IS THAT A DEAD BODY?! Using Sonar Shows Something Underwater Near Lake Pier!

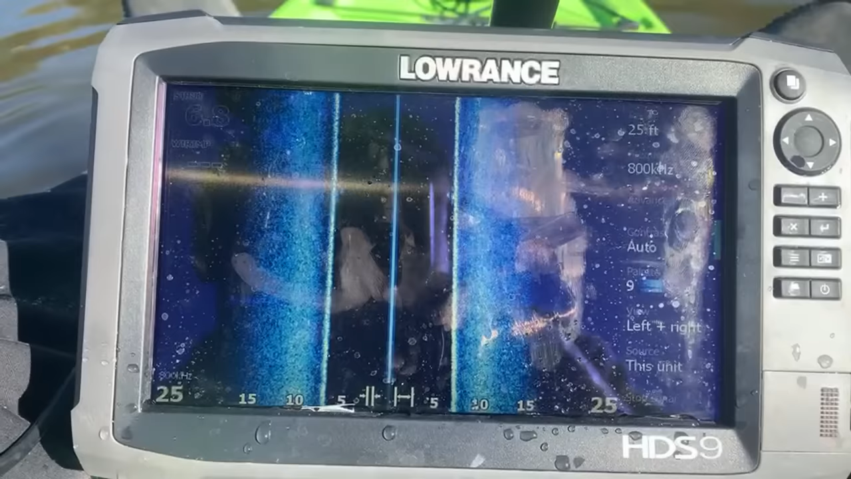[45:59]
See, found an old VW. You can trade it for a boat. Find an old VW.
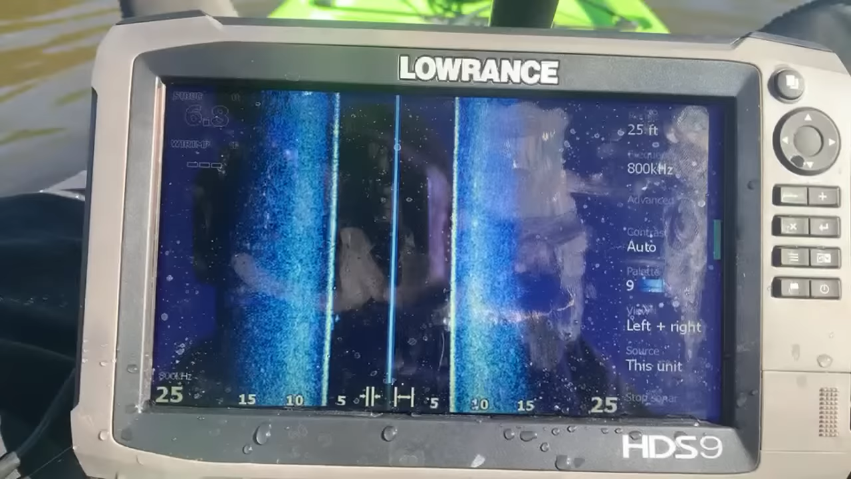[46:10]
Are you sweating on the screen or is it your paddle dripping? Oh, it's my paddle. I'm slinging water everywhere. Yes, Ed. Yes, yes. We are going.
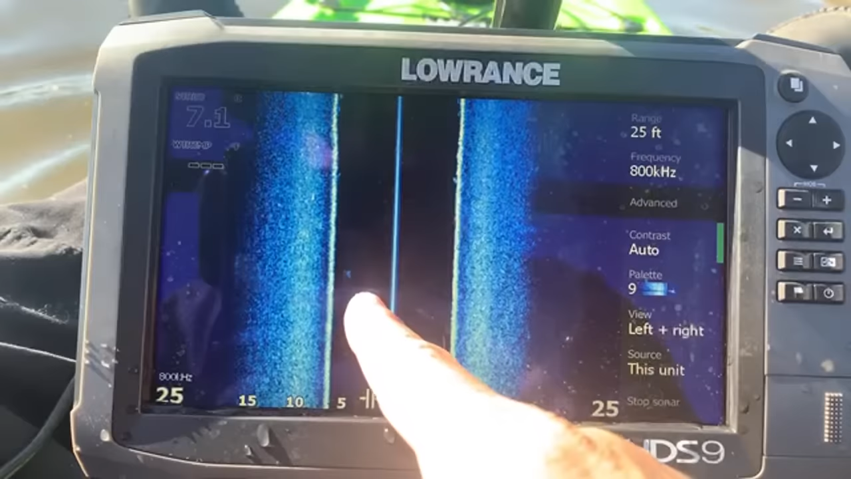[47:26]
You know, you don't want to stick it underwater. But towards it getting splashed with water, it's not going to hurt it. You know? I wonder if that's a big fish. See that one right there? Little blip. I think it's coming over some more fish here.
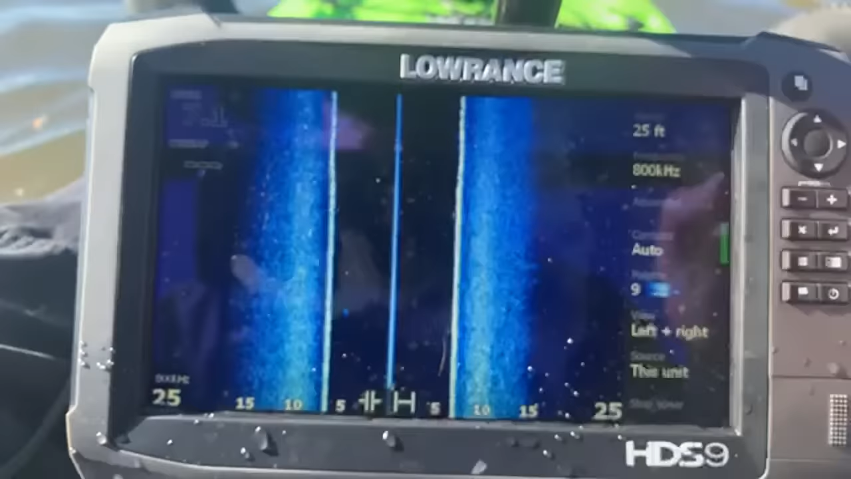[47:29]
Let's do down.
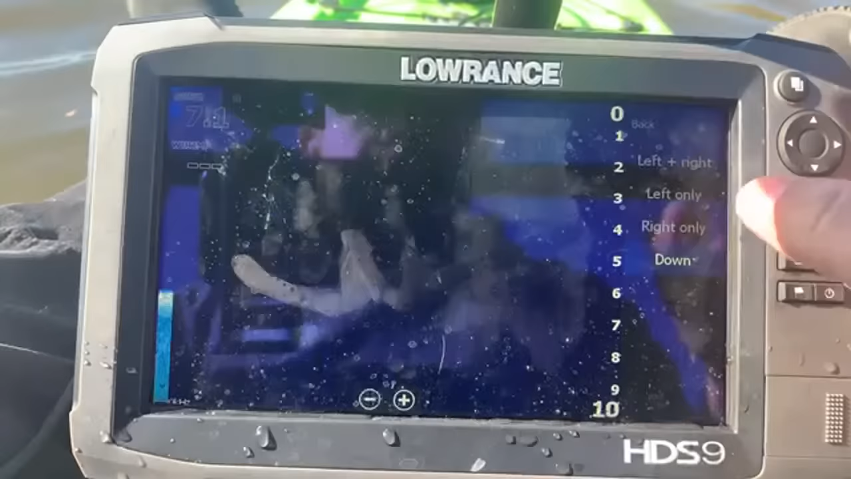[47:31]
See right there? Bink, bink, bink, bink. I think those are big fish. I can bring my boat to Nashville if you don't get one.
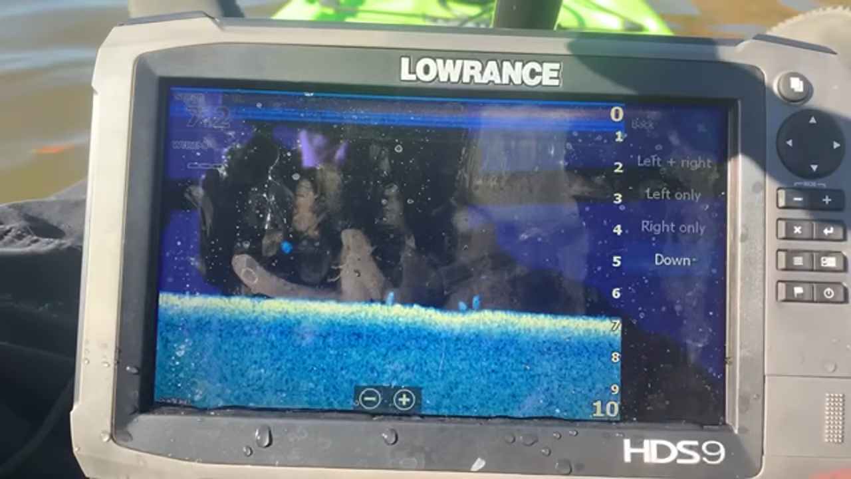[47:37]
We can talk later. Oh, snap.
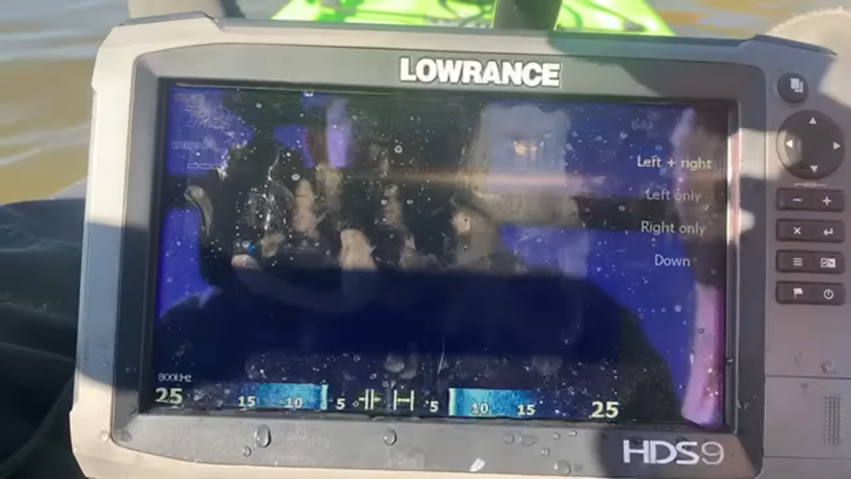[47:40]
Now, when you say boat, what kind of boat? Like a big old pontoon?
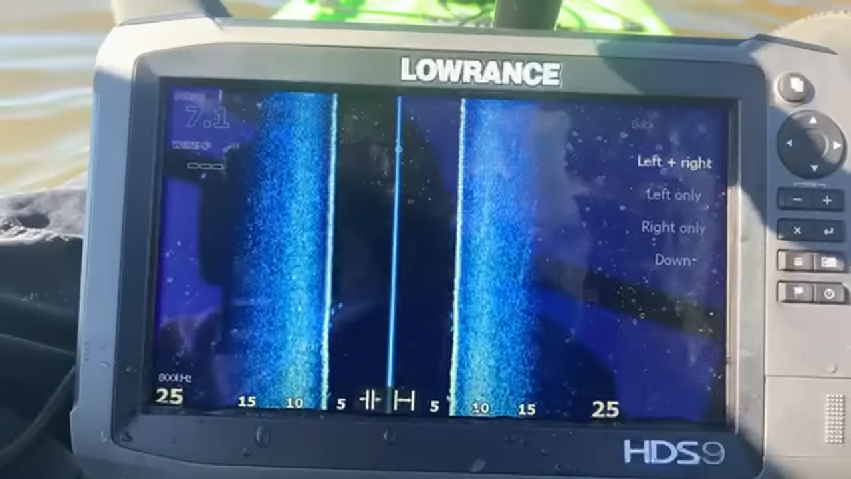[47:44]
Or like a little John boat or what? Because when I say boat, what I mean is inflatable raft, kayak. Two or three people max packing in this thing. I like downview best. A boat boat. Your boat probably come in handy, because I can just dive right off of it and then set up anchor, and then we could dive and then just keep going. Make lots of videos diving.
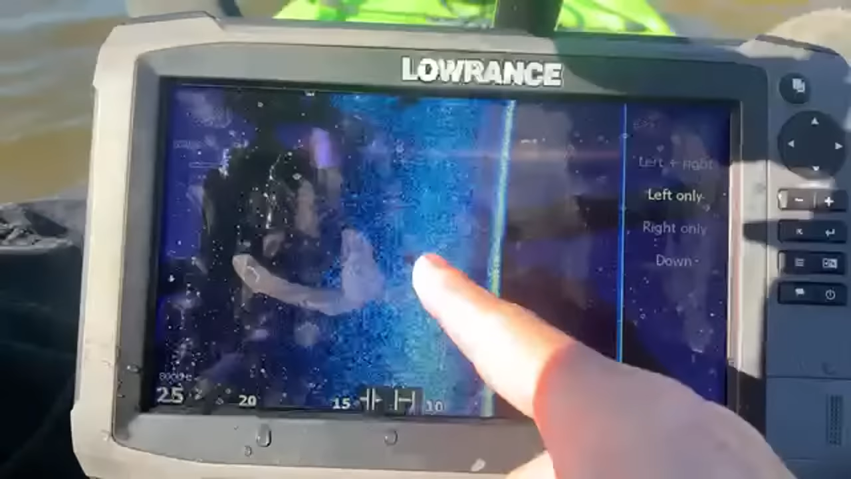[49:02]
Here's another. Look at this one out there. See that big white? Something throwing off a... Can't really see that. Yeah, out there. I wonder if that's a big old fish. There's a big old crater to my left. I wonder what that is. Ah, the wind's blowing me into the shore.
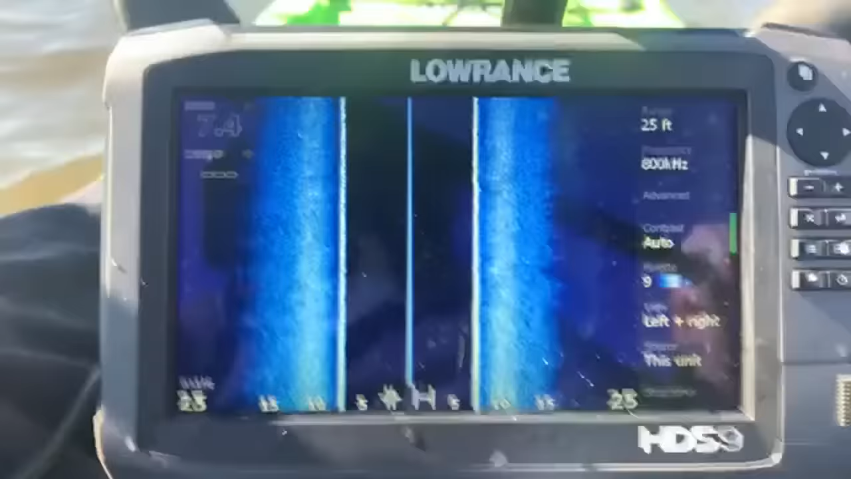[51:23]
Jacob, he's live right now and he's got a pretty interesting thing going on over there. Trying to pull a truck up. And I guess it's giving him grief. I'm paddling around here at a lake trying to find a little bit of anything. Pretty much just practicing with the sonar. I think it'll work. It's gonna work a whole lot better once I get it mounted to a boat and it's steady and I can go in a straight line. I don't have to worry about paddling. I go a little bit faster. I'm not going fast at all.
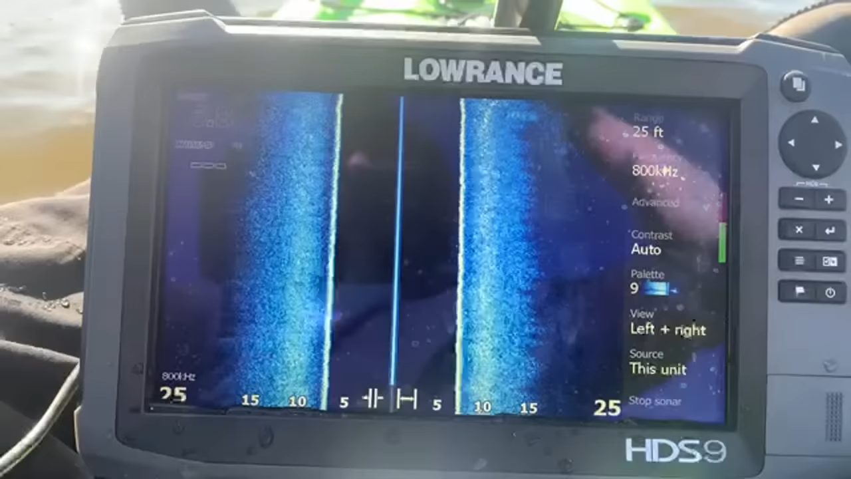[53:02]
Did you know your phone tells you... Well, that's a big rock, I think. Your phone tells you that your power cord is wet and it's not gonna let it work.
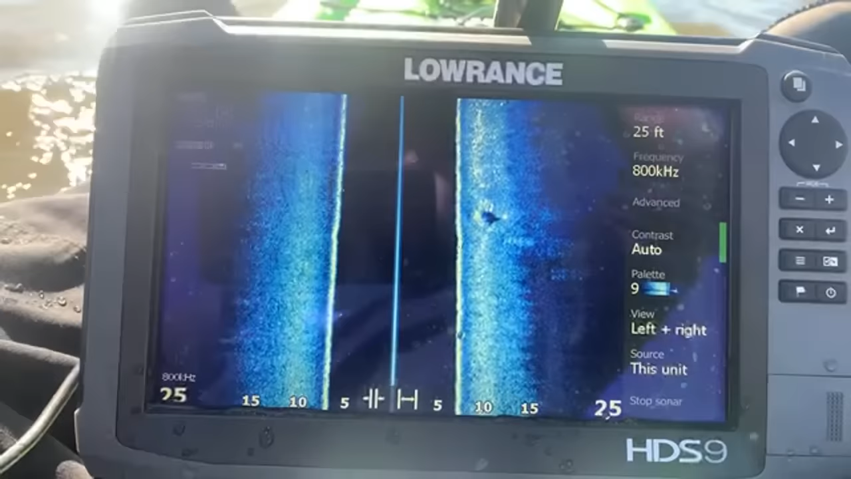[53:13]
It says, nope, power cord wet, won't work. I'm like, oh, be dang, look at that. Thank you, I try to be awesome. It's definitely not as exciting right now as what's going on over there at Chaos's channel. One day though, you know what's really hard is I need an entourage.
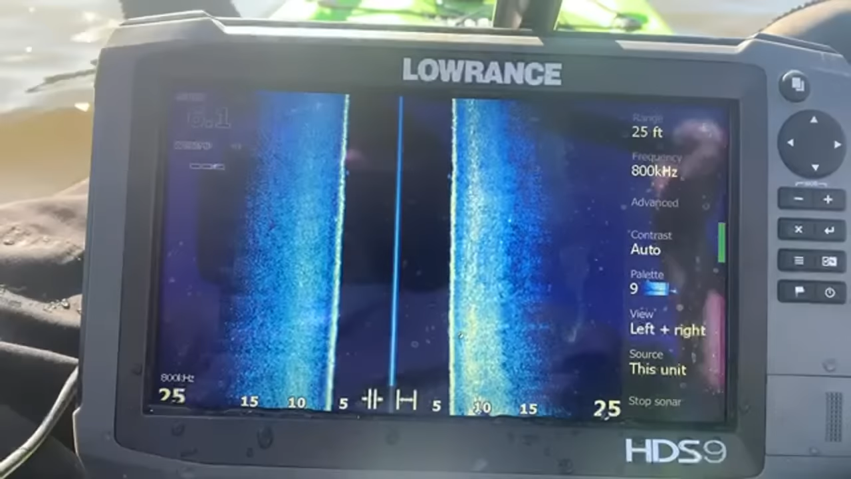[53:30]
I got my wife and my kids. I think that's gonna be my entourage, my crew. You know, because somebody's got to go live while
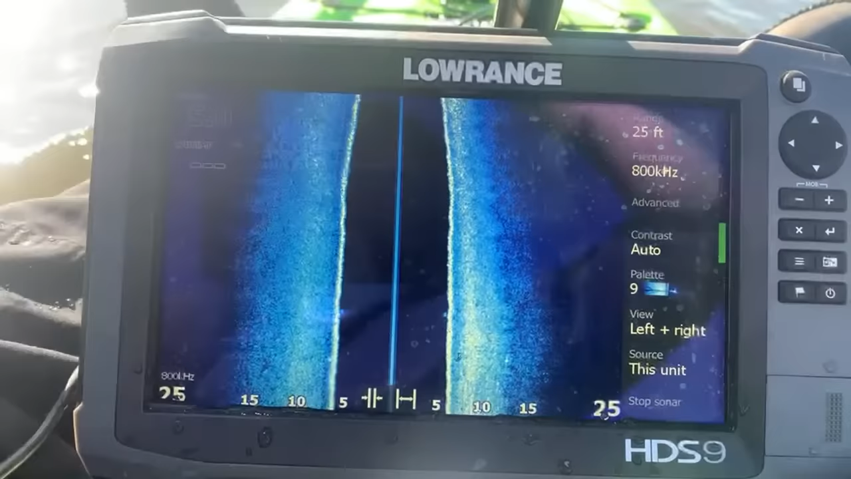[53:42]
I dive. So, I need a lot of that. See, 4.5 feet. I better get deeper. I'm going to rip off my transducer. Ooh, that guy's got the right thing. He's got a John boat with a trolley motor. I bet he covers way more ground than me.
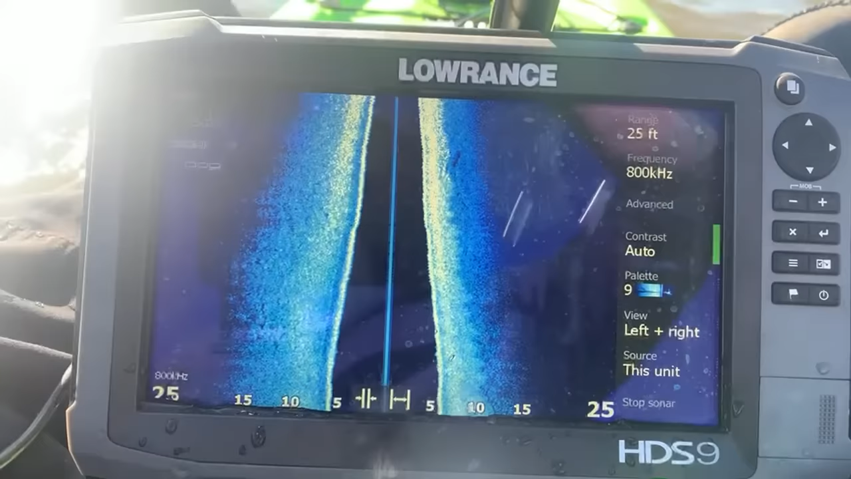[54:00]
It's going to be really hard to get back to... Oh, there's something floating in the water. I'm gonna get it. There'll be no... Oh, crap. Only 2 feet deep. Go out farther.
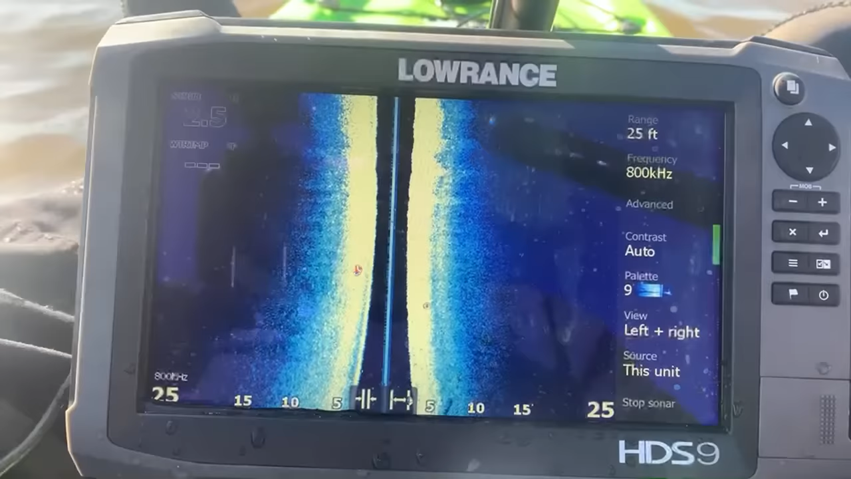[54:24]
Dude, he's got two trolley motors on his. Cool. I'm only 2 feet deep. Sure doesn't look 2 feet. Good luck finding an RV to fix it up, right? Good luck indeed. Good luck.